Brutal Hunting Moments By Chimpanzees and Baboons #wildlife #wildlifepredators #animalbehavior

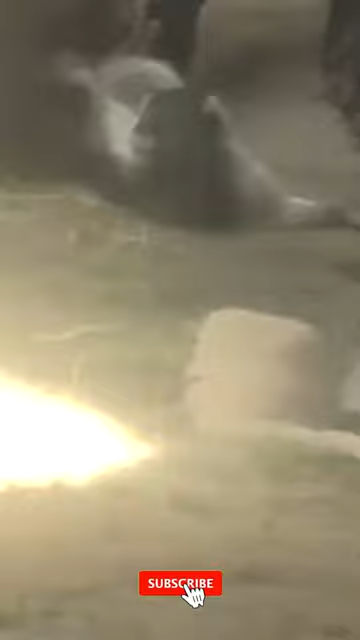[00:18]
Initially, the chimps surrounded and pursued the defenseless raccoon as it attempted to flee.